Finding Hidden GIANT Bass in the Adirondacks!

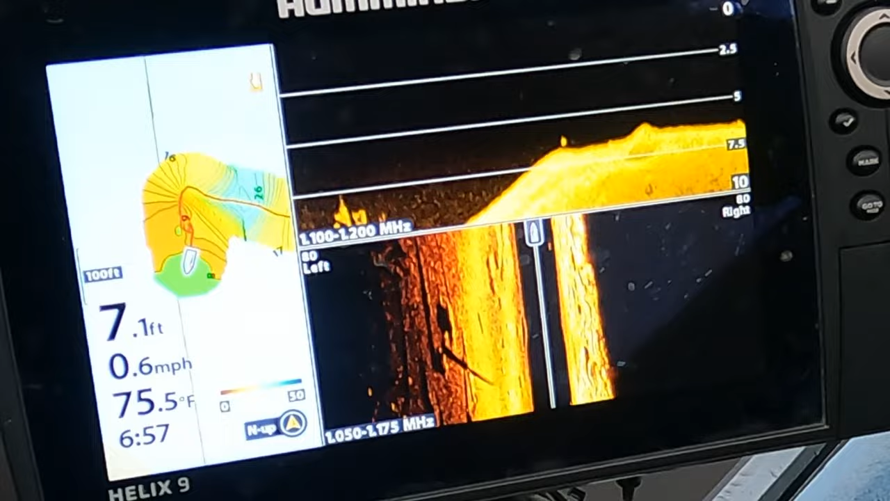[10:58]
On screen: depth 7.1 ft, water 75.5°F, speed 0.6 mph
It's making me a custom map. So you guys can see it was 26 feet.
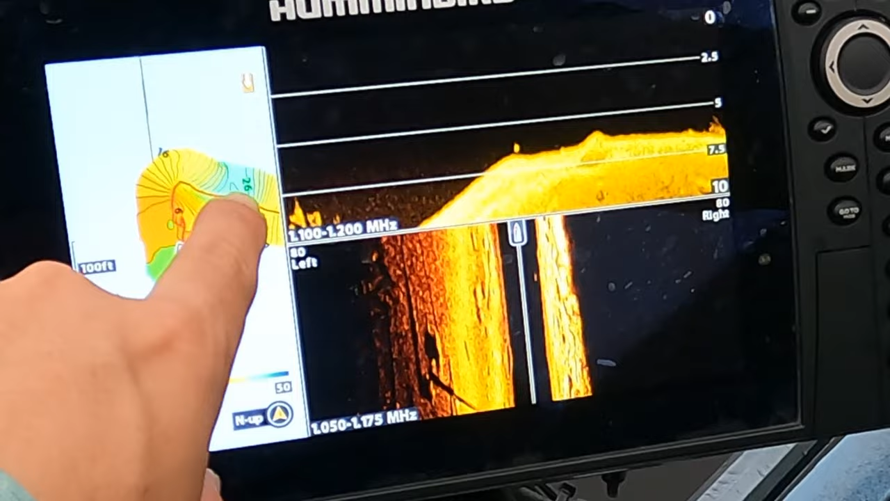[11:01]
Right now it's going down the break for us.
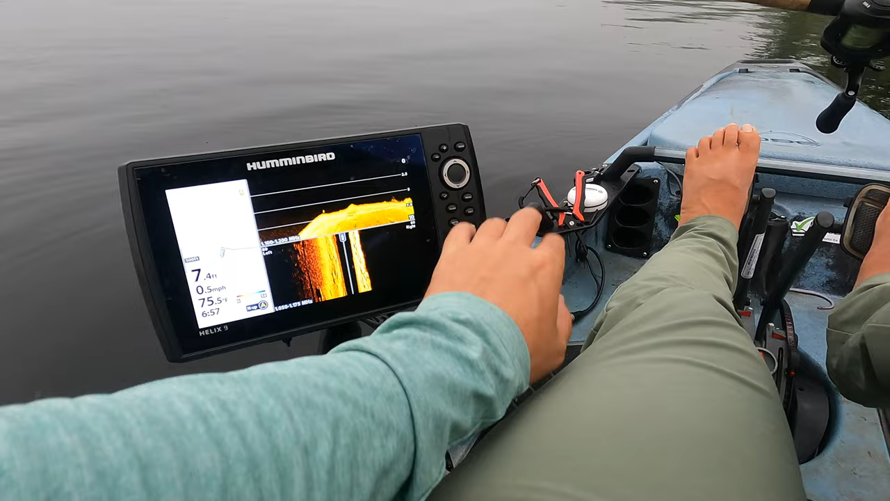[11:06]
See, there's a fish right there that was on the break. So there is some cool things we can do with technology just to understand the bodies of water that we're fishing. Oh, there we go.